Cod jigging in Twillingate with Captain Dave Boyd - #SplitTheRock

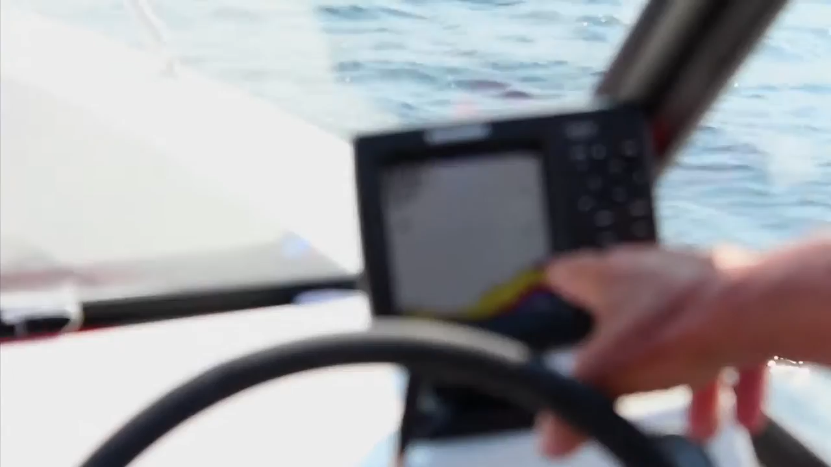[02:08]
The fish are flying around after the capel and they put down your rope and they work all and in a few minutes you'll have your fish.
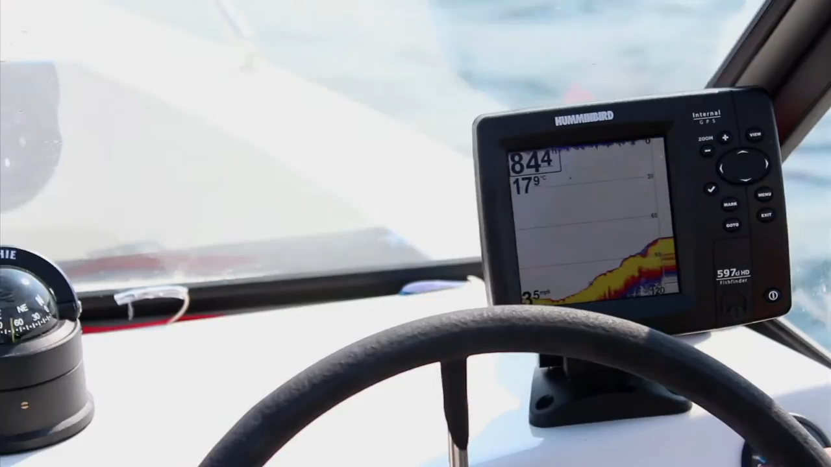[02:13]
Under nine feet, we got caught under us, right?
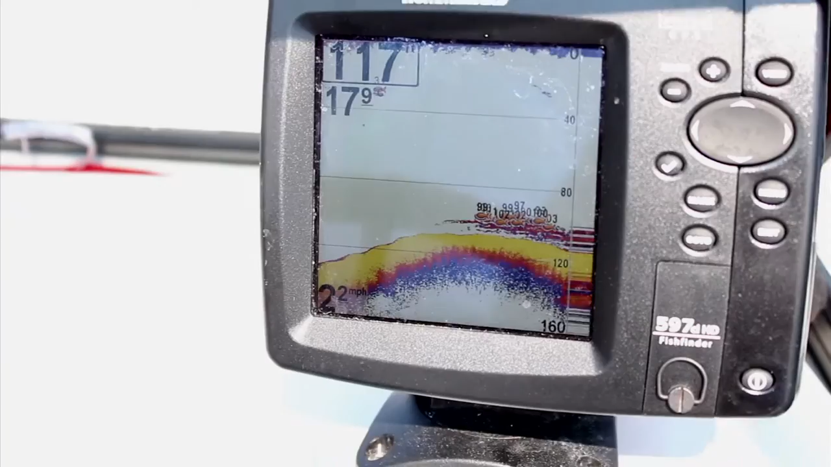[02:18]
On screen: speed 2.2 mph
That means we're going to put some lines over them.